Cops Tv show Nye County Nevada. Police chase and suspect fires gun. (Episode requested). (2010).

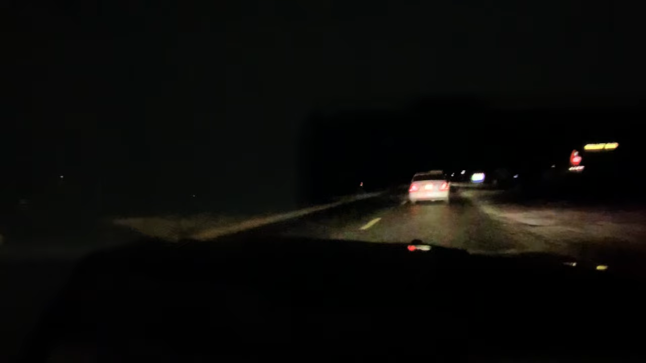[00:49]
Eastbound Game Bird, Game Bird. We're going to 162 here all the way down there and set up spikes at the intersection. Right now we have a couple units trying to get in position ahead of this vehicle. They're going to try to set up some spike strips to try to deflate the guy's tires. That way you come to a stop a little bit quicker.
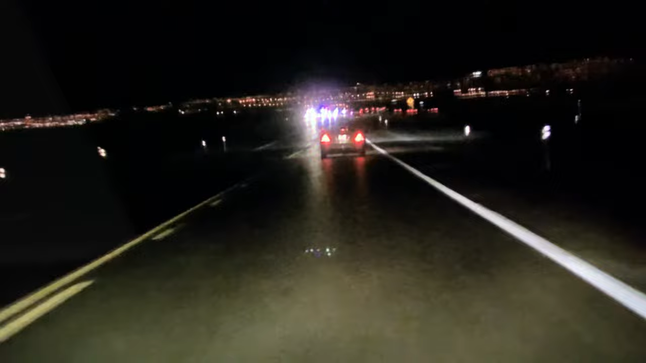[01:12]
Looks like we're coming down here and we've got additional units out here. They just laid out spike strips. Hopefully they hit. I'm not unsure. But we've got a gigantic wall down here. So this is probably going to be a felony stop at some point. See what happens here.
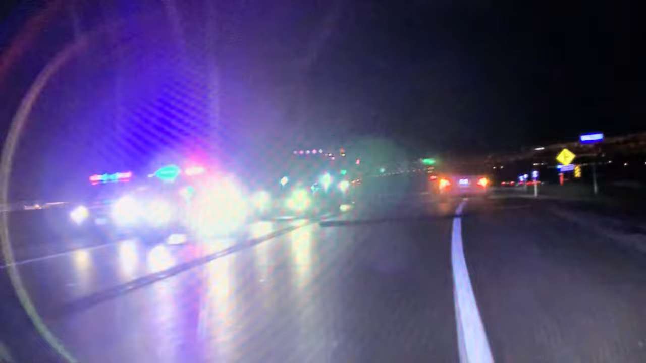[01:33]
They have more spike strips out. So hopefully you hit them and the wheels will start to deflate.
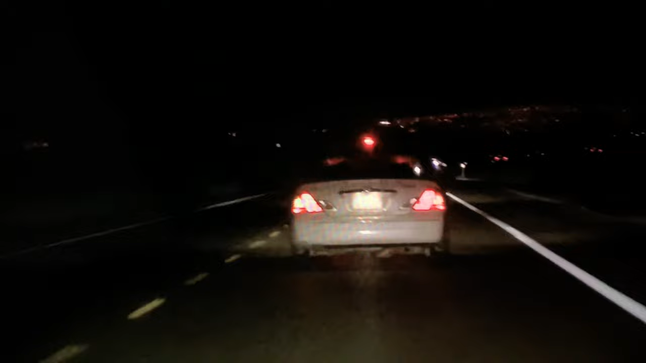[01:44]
Yep.
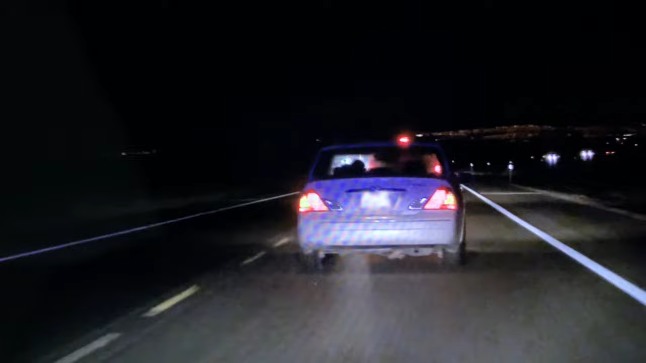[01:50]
His tires are out. So we have a good, uh, good strips. That's really, uh, goodση. I'm coming. I'm out.
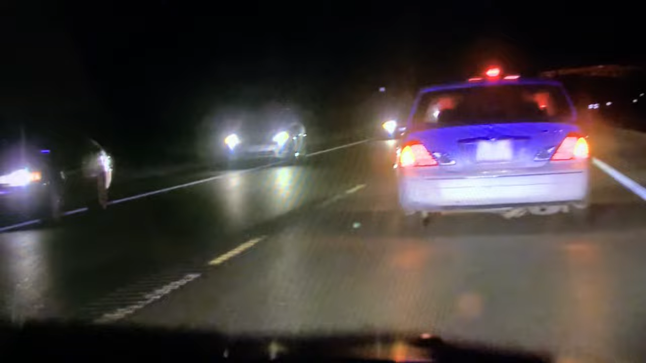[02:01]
I'm out. There. the spike strips worked so the other unit here was trying to slow him down but it's not apparently working too well he's out losing parts of his tires